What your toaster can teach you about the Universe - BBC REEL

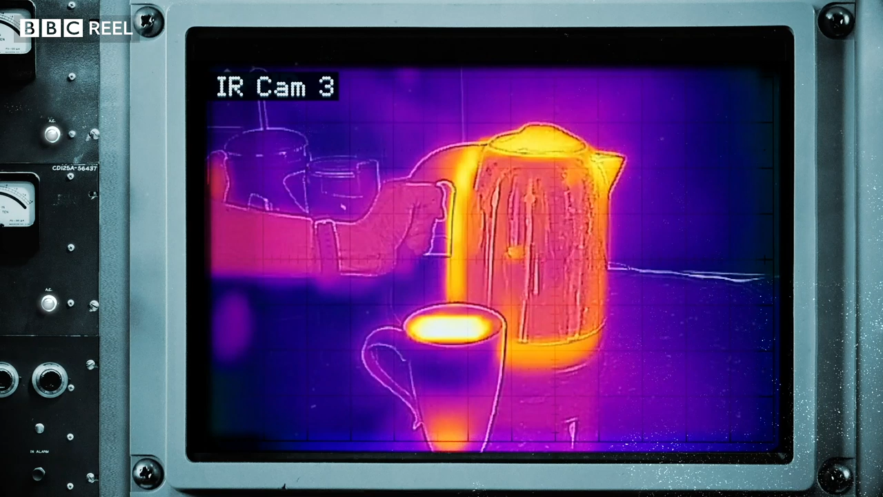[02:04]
ever again because the world around you would always be lit by that glow
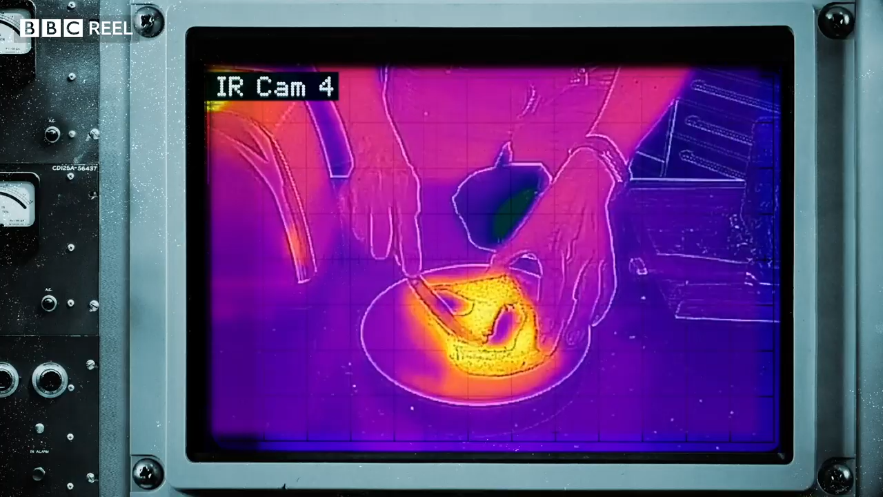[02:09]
I'm glowing you're glowing everything in this room is glowing and so is the universe the